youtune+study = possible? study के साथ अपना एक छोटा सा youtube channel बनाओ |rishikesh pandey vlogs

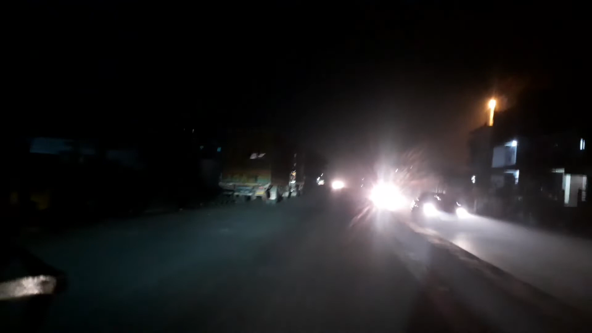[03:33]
ये गया रोड में संपत चक है, वहीं जा रहे हैं। और